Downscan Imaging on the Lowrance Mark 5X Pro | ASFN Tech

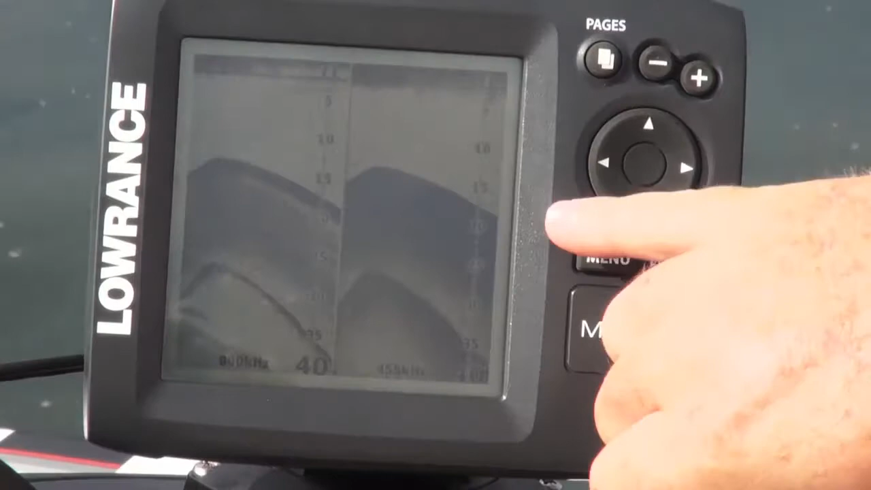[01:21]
This is important to remember that tiny tiny little dot that's
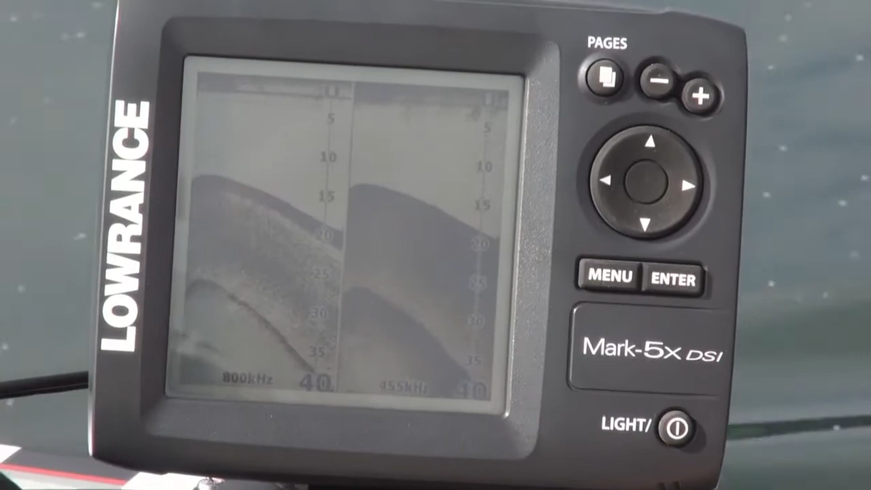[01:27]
just passing there that is what a one kilogram fish is going to look like.
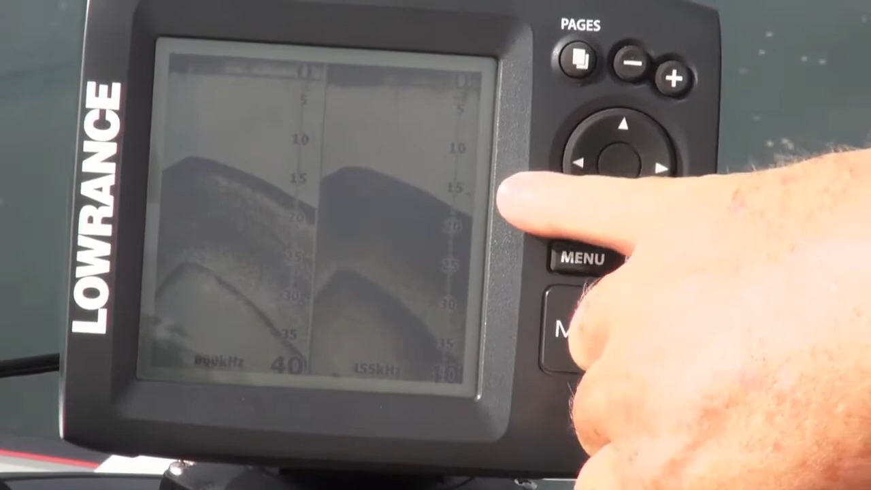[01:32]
So downscan imaging yes it is going to find fish it is going to show you fish but it's not represented by that nice big arch like your cone shaped sound wave.
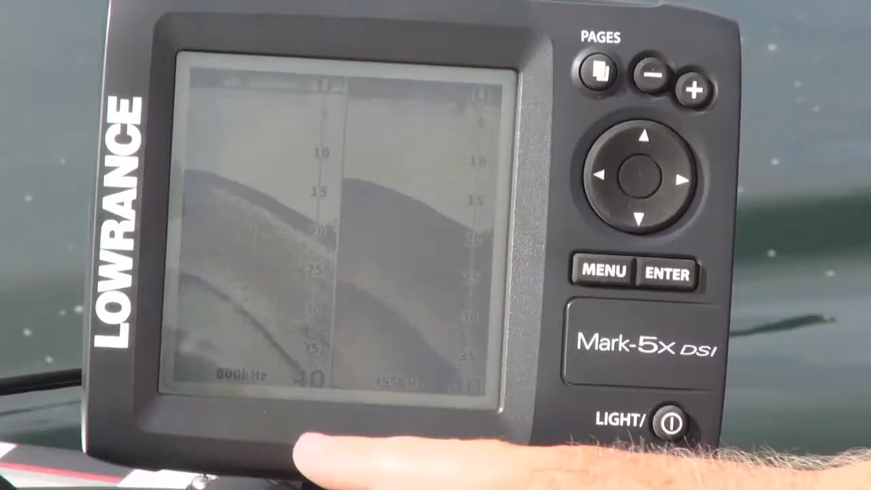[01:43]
But having said that just look at the definition of our structure now of our cover.
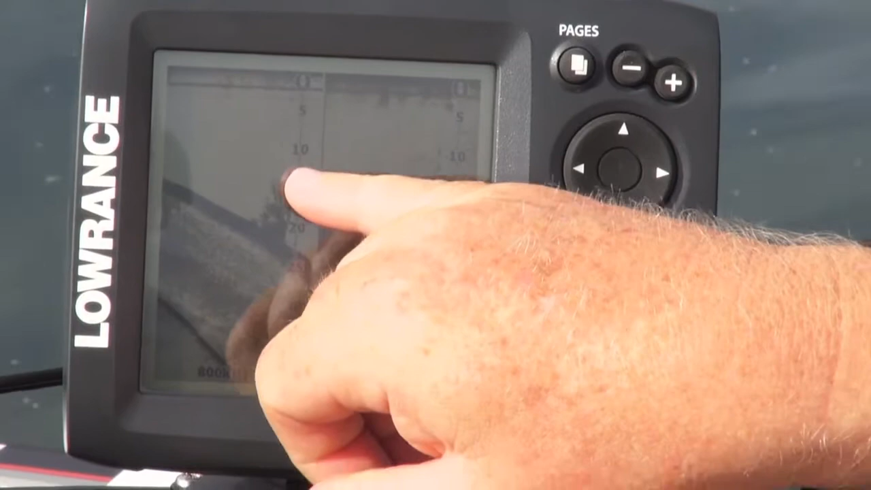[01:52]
That brush pile you can just about see every little branch coming off the brush pile. And as we drop into the river channel here you can see your thermocline at 30 feet on both frequencies on the 800 as well as the 455.
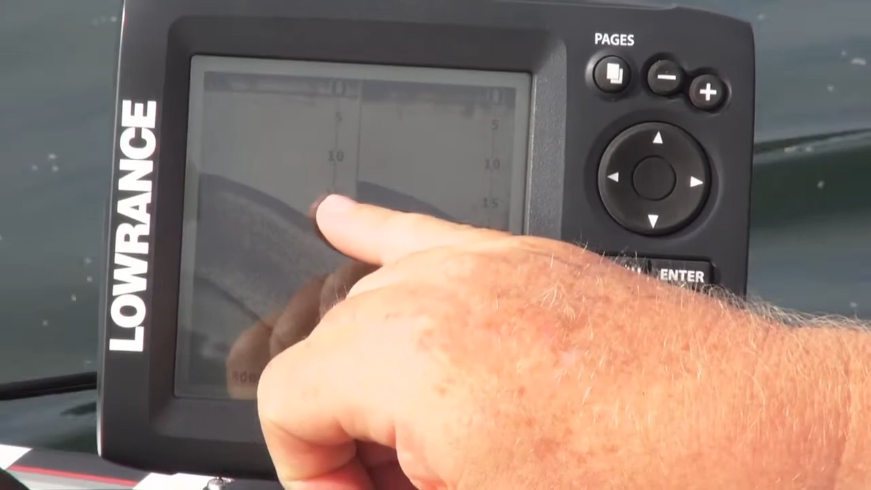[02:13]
The reason why you can see it on the 800 as well as the 455 is because it's a beam with a very narrow angle from front to back but you've still got the wide coverage area like you do with the cone.